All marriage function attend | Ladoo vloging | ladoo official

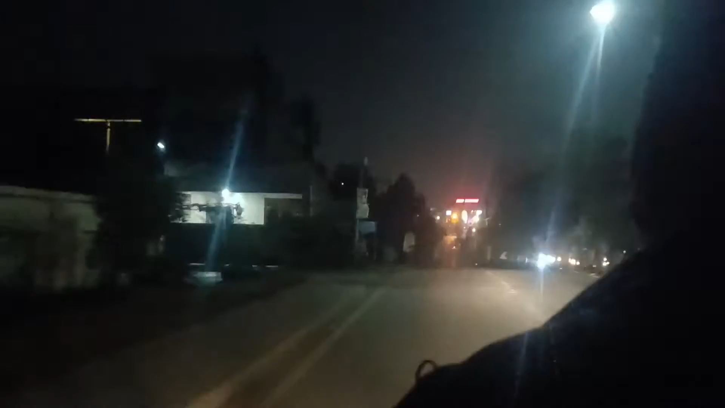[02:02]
تو گئیس وہ سامنے لالال آپ کو دکھ رہا ہوں گا شادی حال ہم جلدی سے پہنچتے ہیں اور آپ کو میں دکھاتا ہوں تو گئیس چیک کریں لیول کا بھیو آ رہا ہے یہ دیکھیں ماشاءاللہ کافی پیارا لگ رہا ہے
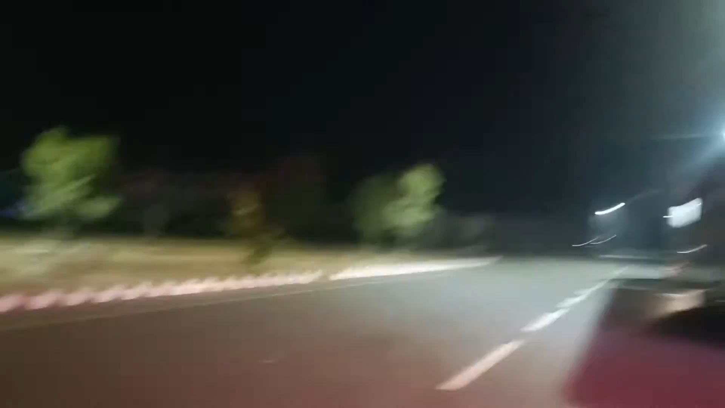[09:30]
ہو چکے بس ہماری بس پیچھے کھڑی ہو گئی ہے یہ دیکھیں